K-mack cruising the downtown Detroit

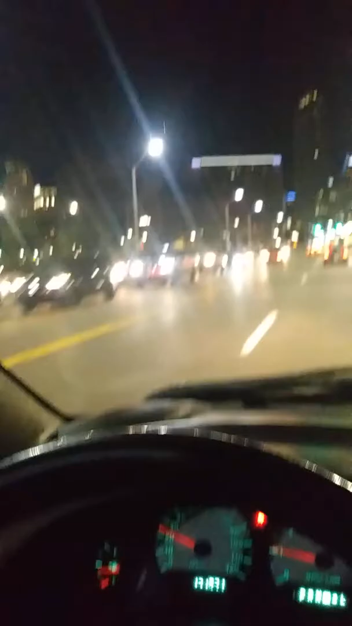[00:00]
It's downtown Detroit y'all right at Cass and Grand River. This line goes all the way down to the large freeway. You know you can see everybody is favoriting Detroit. Downtown that Detroit that is. Now I don't know if you can hear the music.
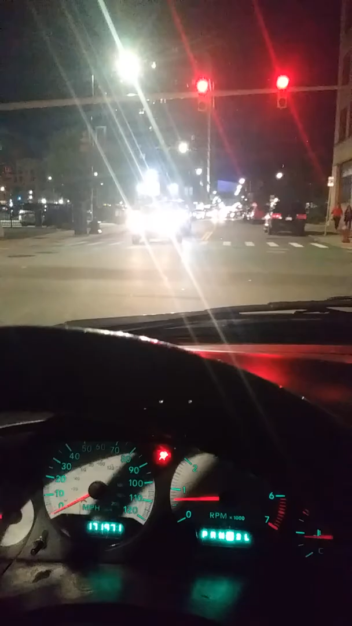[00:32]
That's down that's not on Cass and the official freeway. Yeah they part in at that bar. I think that's Booker T's or something like that. I forgot the name of it. You know so many of them down here. It's vibrant y'all. 1130 at night Saturday night September. What 8th 9th? People are out here.
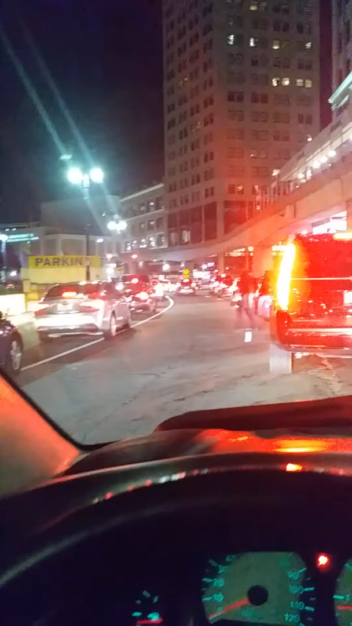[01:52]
This is not even down in the heart of downtown yet. This is basically just at the top of it. You know when you get to the top of it then you'll see it. You get to the top of it then you'll see it. You get to the top in the middle of it then you'll you know you see like it's extra private. Like over near Greetown and everything like that area. Let me get around these cars. I don't know if I'm going to get around these cars. Like there's something up going on.
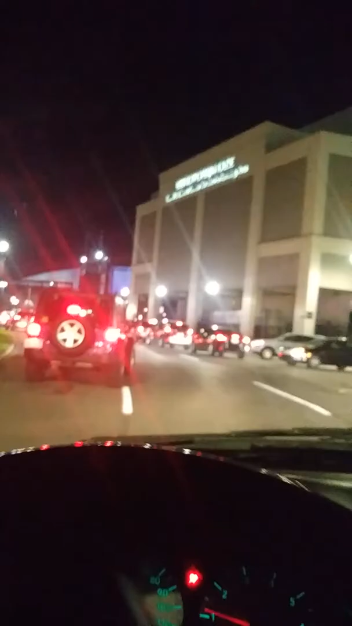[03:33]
You got the memo service bus pulled over y'all. Ooh that's bad downtown.
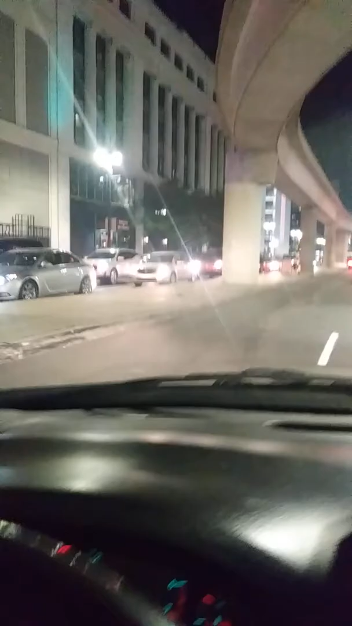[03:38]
You got the memo bus pulled over. Ooh. Alright y'all. This is wow. Super crowded down here today. This is where you take all your time man trying to
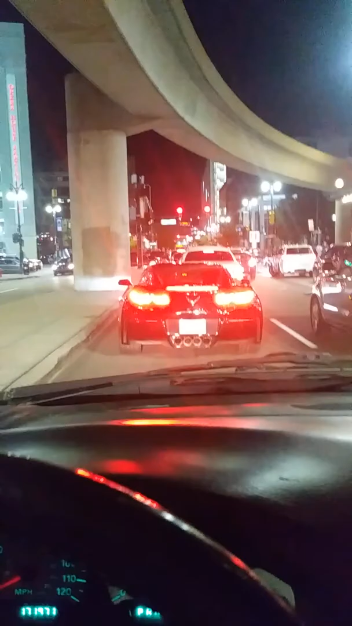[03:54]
get in to get down over there to the stand over there at Degree Town to get money. You know pick up to somebody and it's a hard job trying to get to it. You know you got to go with this bumper to bumper traffic and then you got to wait it out. And then once you get through you know maybe somebody might help me down. But yeah downtown is banging y'all. You see it Saturday night. Get on down here before I get too late. . . . . . Thank you.